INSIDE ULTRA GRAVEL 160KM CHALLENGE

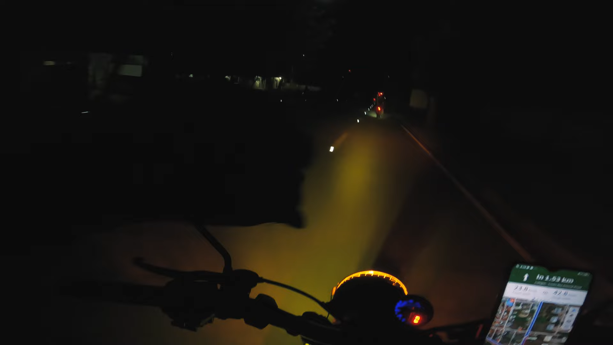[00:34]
Okay, so good morning, good morning and welcome again sa another Ultra Gravel Challenge 2024 this July 7 dito sa my Nookwark City.
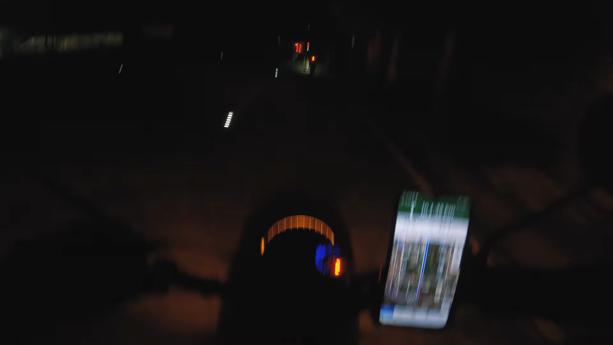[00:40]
Ano nangyari sa aking ilaw? Ayun. Dito tayo ngayon sa my 160 km category. So dito tayo ngayon sa my likod, babantayan natin yung mga pinaka last rider dito sa ating 160 km. So kakastart lang natin ang 4 a.m. dito sa my Nookwark City.
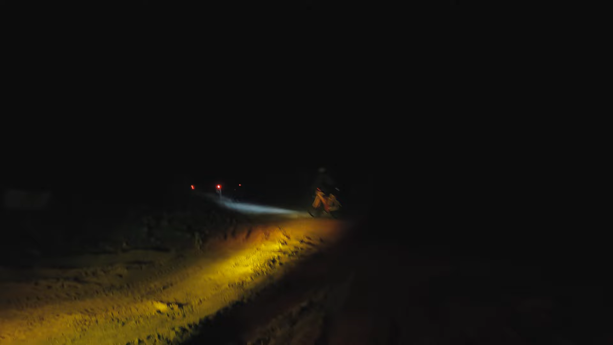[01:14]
Okay, so nandito na tayo sa my unang trail section or off-road section na Ultra Gravel 160 km route.
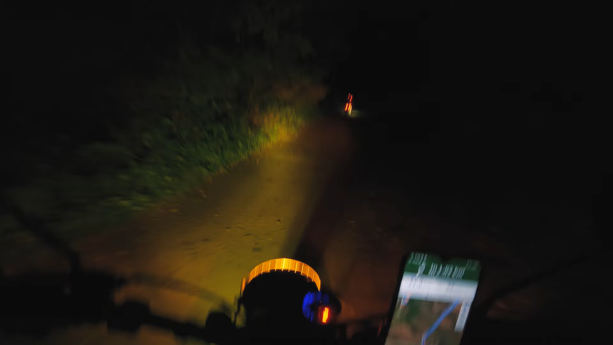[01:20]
So dito tayo sa my pinakahuling mga riders.
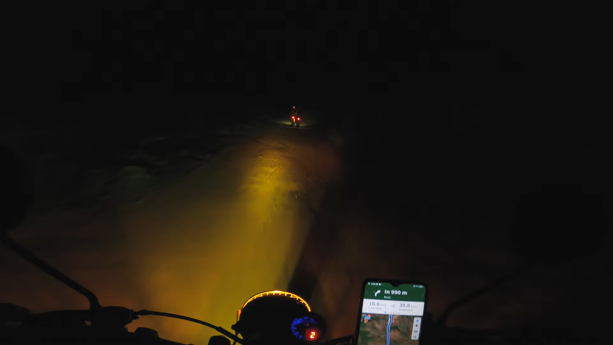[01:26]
So ito na yung mga babantayan natin hanggang mamaya. Hanggang makatapos. To make sure na lahat is makakatawid. Medyo mapadals ngayon yung trail since na naging maulan yesterday. Kaya nagkaroon ng mga padals dito sa mga trails natin. So paglagpas natin dito pagtawid ng ilog. May tatawin tayong ilog mamaya. Mababawasan na yung mga padals na ganito.